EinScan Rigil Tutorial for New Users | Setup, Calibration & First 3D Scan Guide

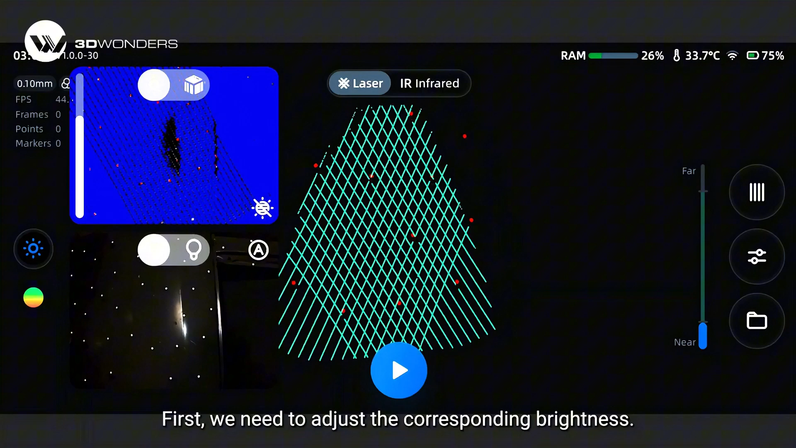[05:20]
We need to set exposure until live view shows slightly reddish.
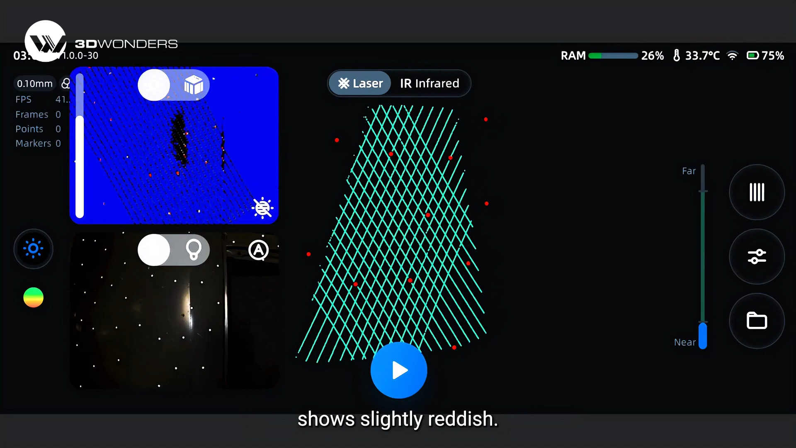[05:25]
And if we need to capture the texture information of the object,
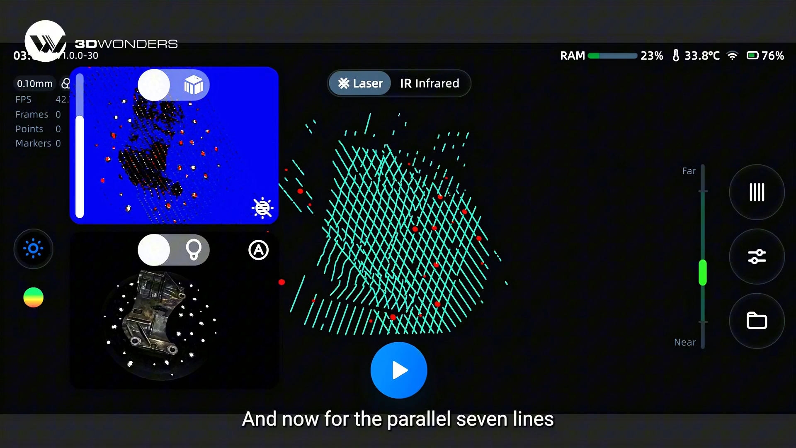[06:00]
And for the parallel 7 lines, we can use this mode to scan fine details on the object surface.
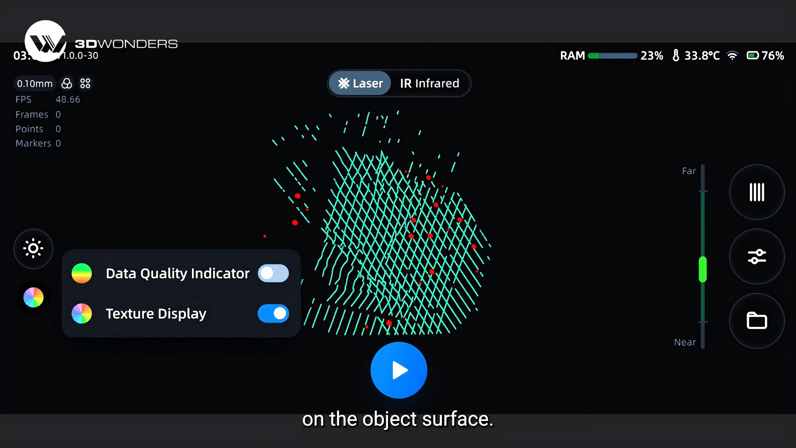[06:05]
On the right side, we have multiple adjustments to be done.
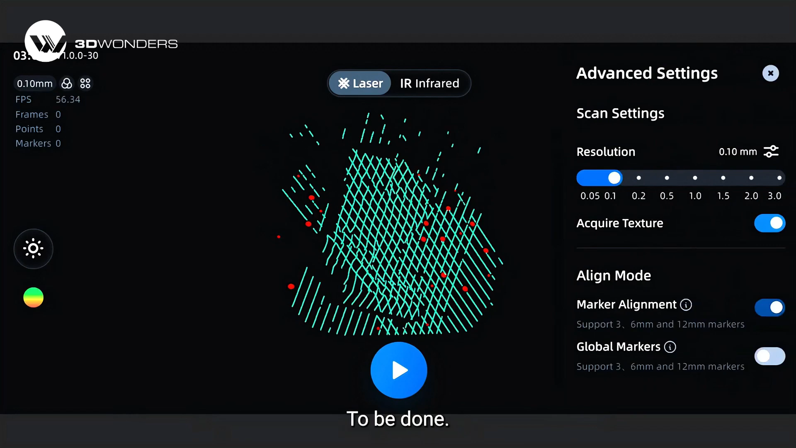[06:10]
We need to set corresponding resolution, and we can also enable or disable texture capture.
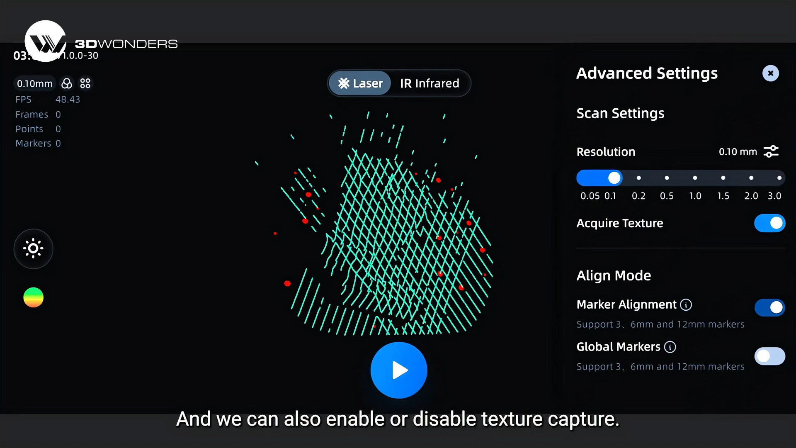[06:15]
And last, and also importantly, we need to select the corresponding alignment mode.
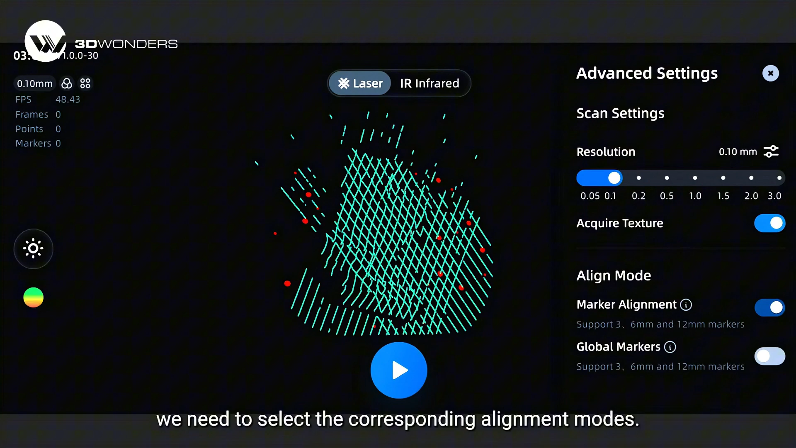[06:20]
Then we can play the play button to scan the official scanning.
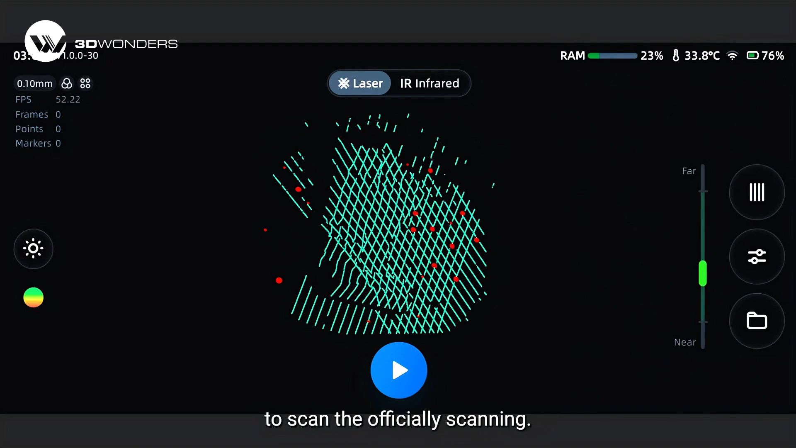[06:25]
During the scanning, we need to maintain the optimal distance.
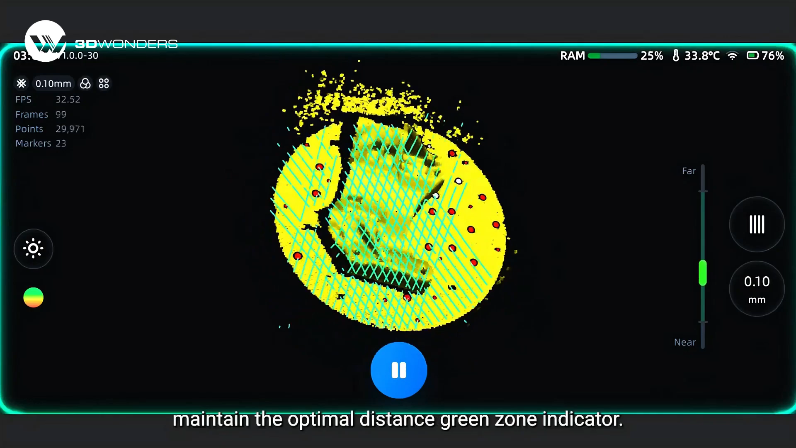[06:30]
The green zone indicator we can see on the right side. And we better maintain this distance inside the green range.
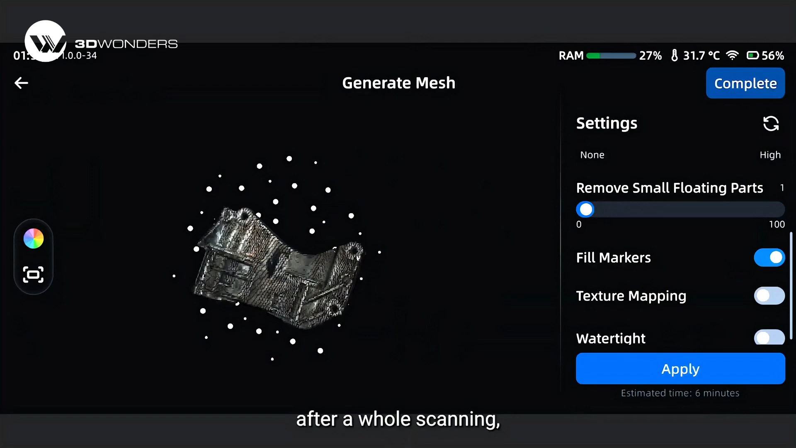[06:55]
And then, after a whole scanning, we can review the captured data.
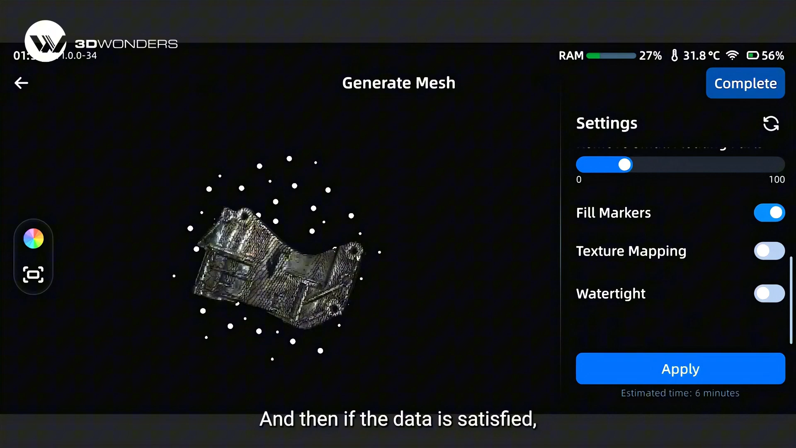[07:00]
And then, if the data is satisfied, we can save or export the scan files.
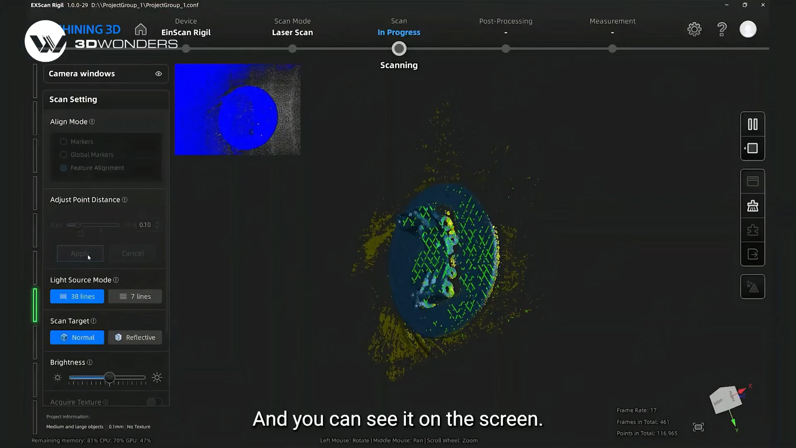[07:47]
And you can see it on the screen that the type of
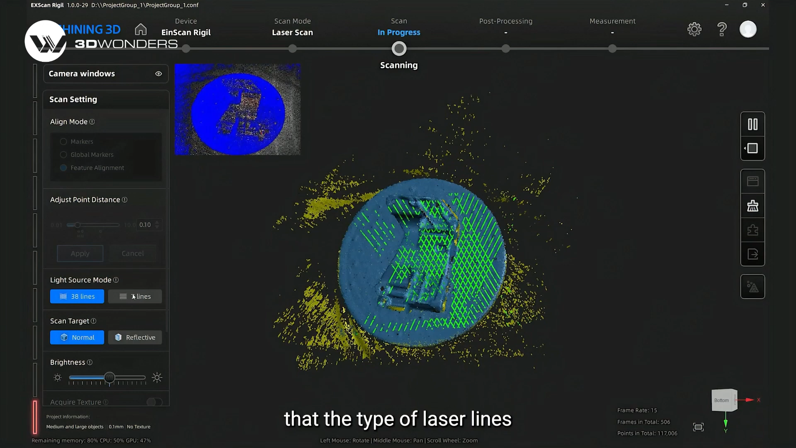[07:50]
laser lines is also switchable in marker-free mode, to achieve both high-speed scanning and fine details.
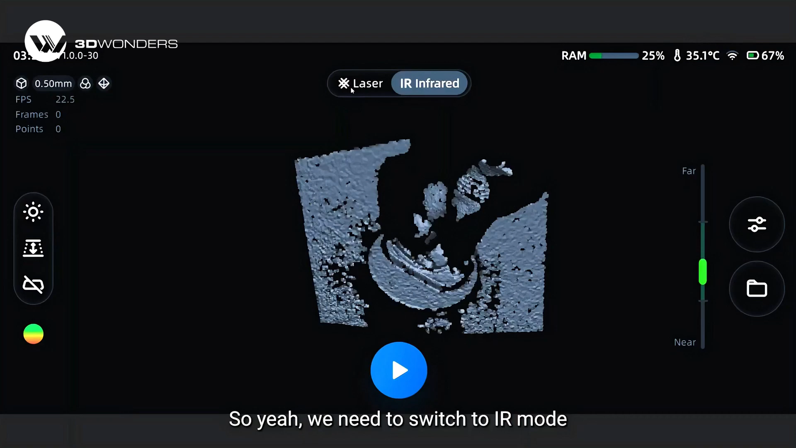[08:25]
So, yeah, we need to switch to IR mode using the top toggle button. Of course, same basic workflow as laser scanning applies.
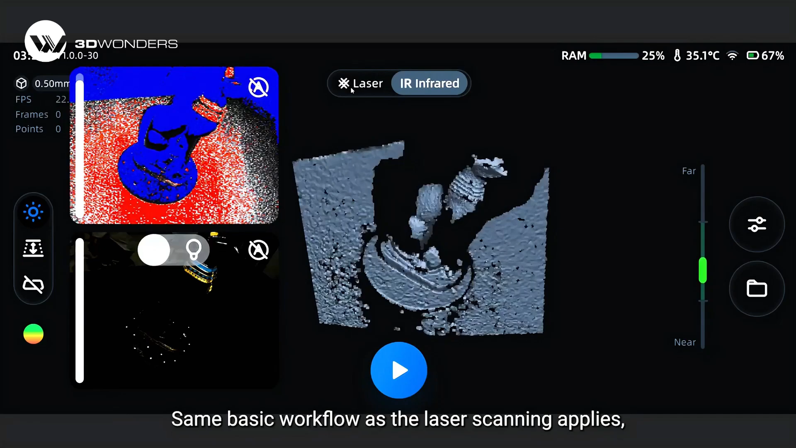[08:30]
And on the left panel features adjustable working distance control,
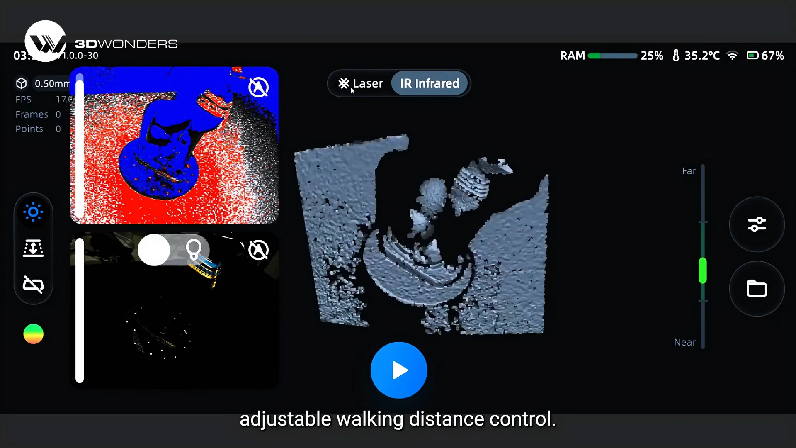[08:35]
also real-time capture range modification.
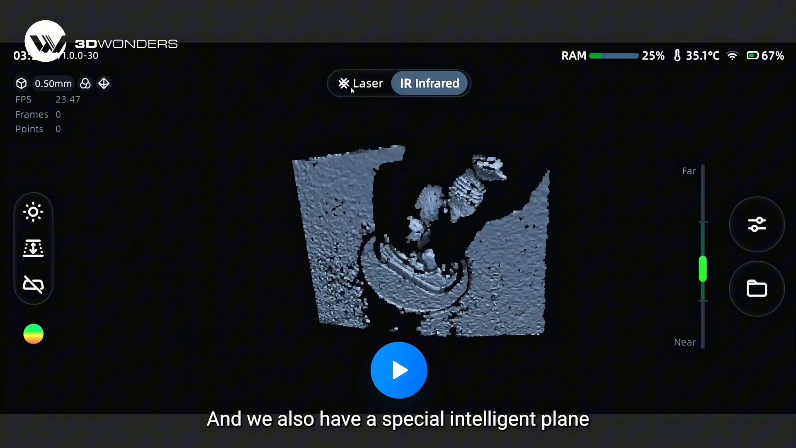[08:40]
And we also have a special intelligent plane detection function available under IR scanning.
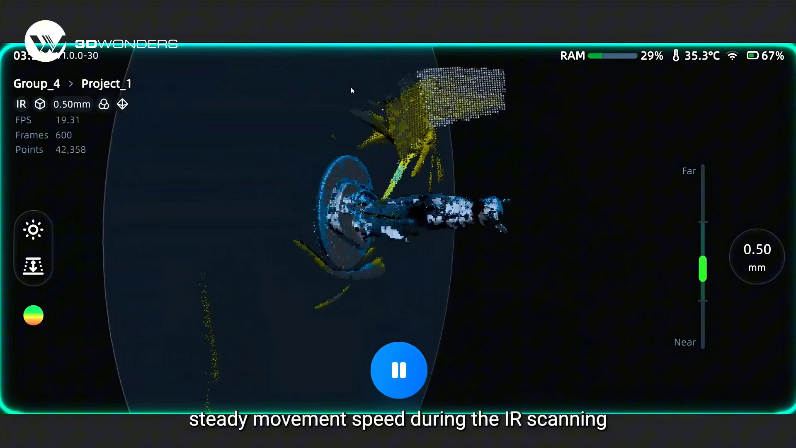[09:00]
scanning and select appropriate resolution for your specific object.
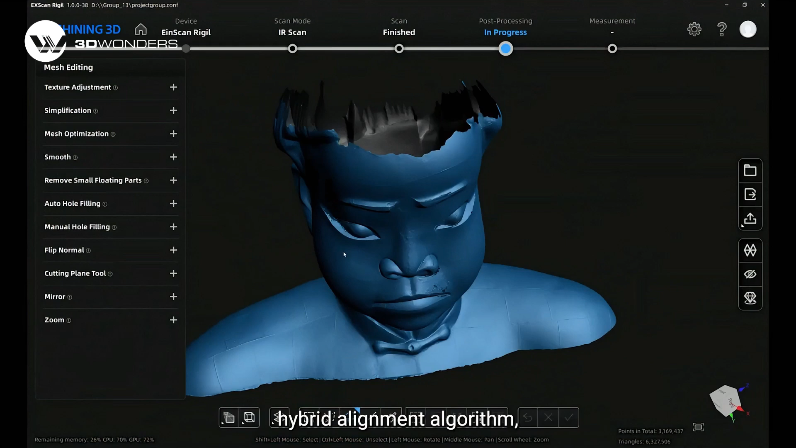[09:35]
its adaptive lighting and unique texture feature hybrid alignment algorithm paired with a wide-scan field of view ensure a fast and precise capture of 3D model.